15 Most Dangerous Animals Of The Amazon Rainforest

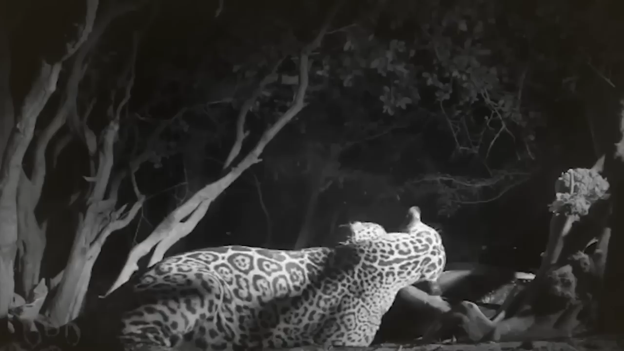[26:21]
Jaguars are beautiful, deadly predators that must be treated with the utmost respect, which is why they make it to the top two.